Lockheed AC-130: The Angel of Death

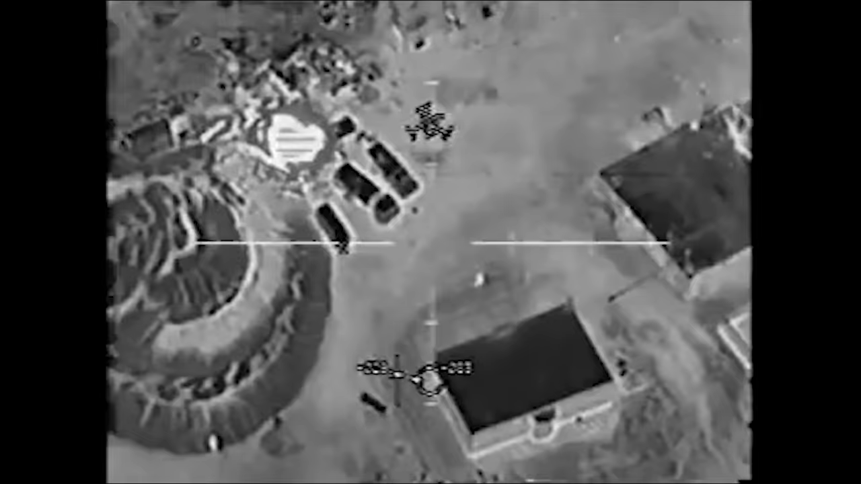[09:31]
The sensor suite combines a television sensor, infrared sensor and radar to pinpoint targets on the ground, but also to visually or electronically identify friendly ground forces.
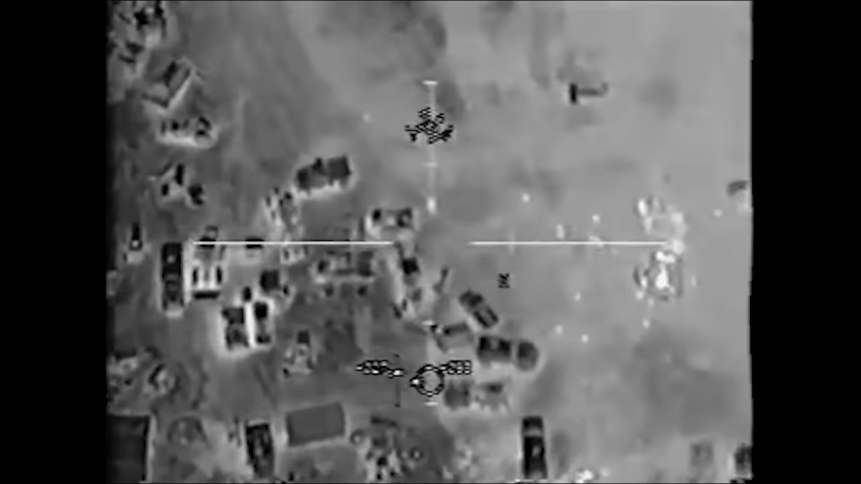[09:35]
It also uses the ANAP-Q-180, a synthetic aperture radar for long range target detection and identification as well as inertia navigation systems and a global positioning system.
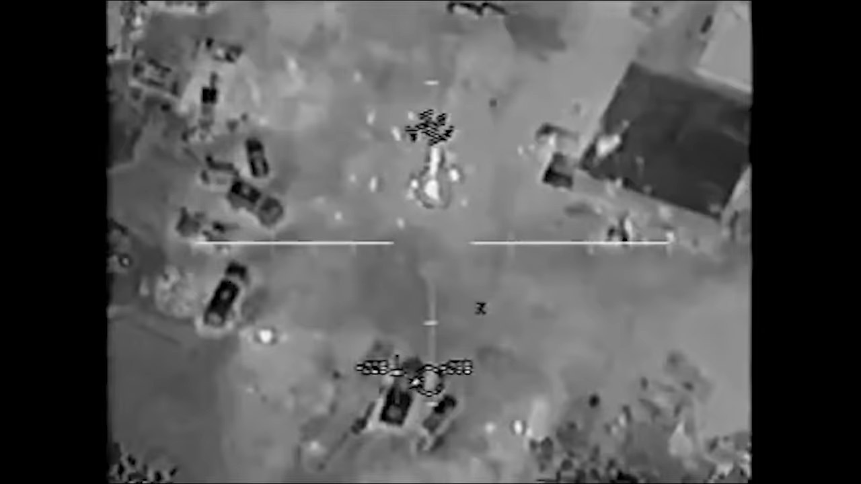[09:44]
The combination of technology onboard allows the AC-130 to attack two targets simultaneously.